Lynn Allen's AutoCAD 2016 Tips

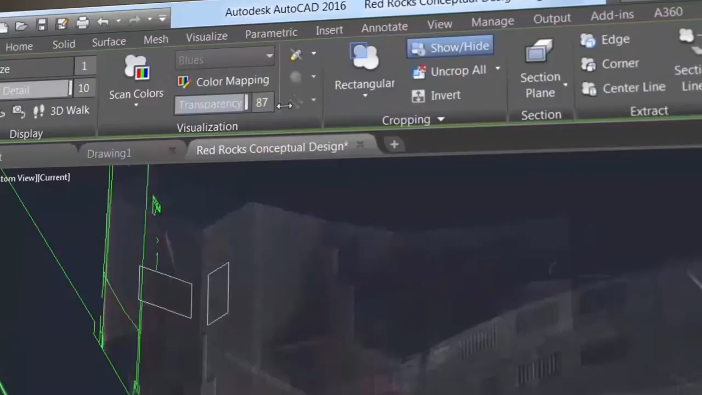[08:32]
Transparency has been added so that you can dim the point cloud and see your AutoCAD objects and geometry more clearly.
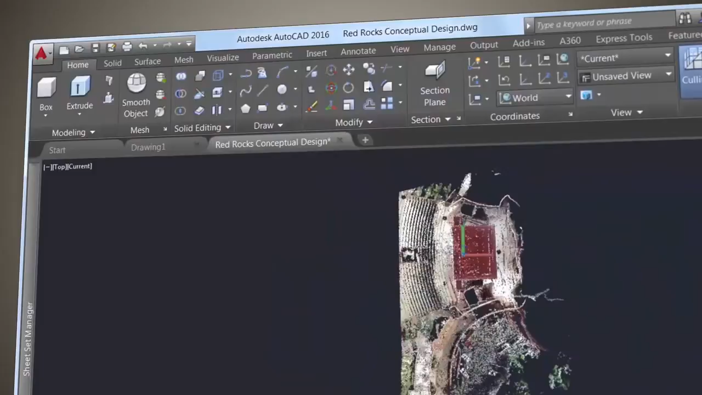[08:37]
The contextual ribbon will switch to the point cloud tab when one is selected. Increase the point size to visually fill in the gaps.
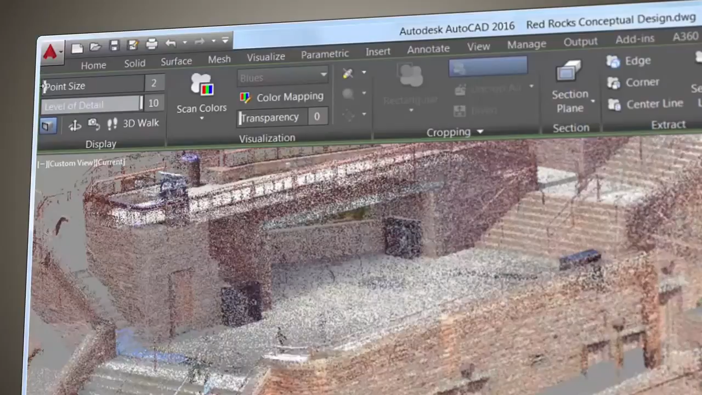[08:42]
Use the level of detail slider to set the density for all point clouds. Use the 3D modeling tab under options to control the maximum points displayed on the screen for your point clouds.
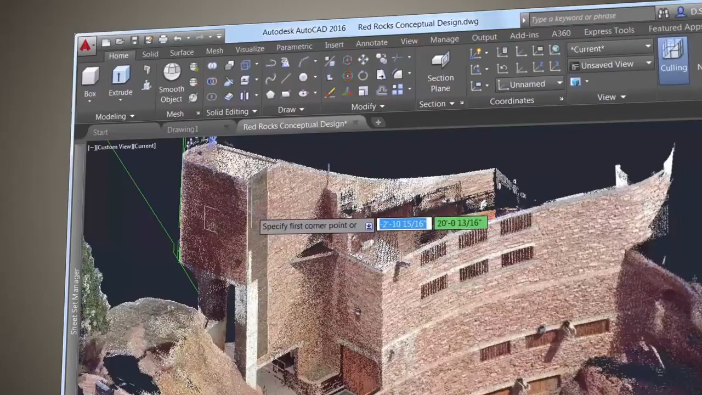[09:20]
Control the point cloud object snaps from the 3D Object Snap tab of drafting settings.
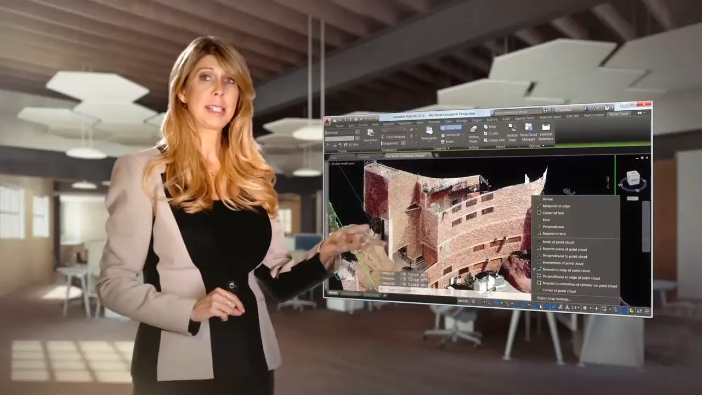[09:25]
New snap modes include intersection, edge, corner, perpendicular to edge, and centerline.
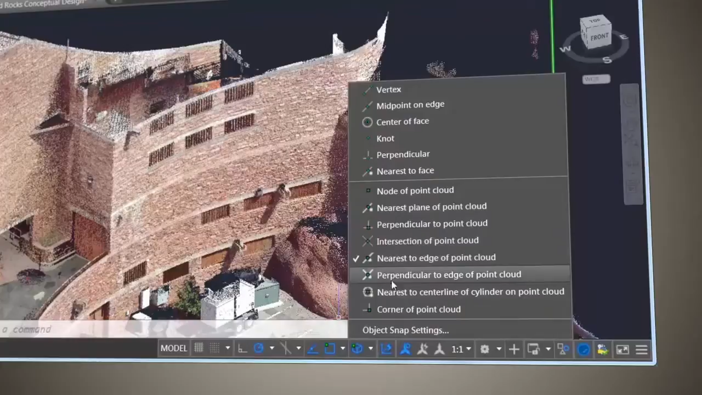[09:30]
Use the point cloud manager to work with multiple point clouds.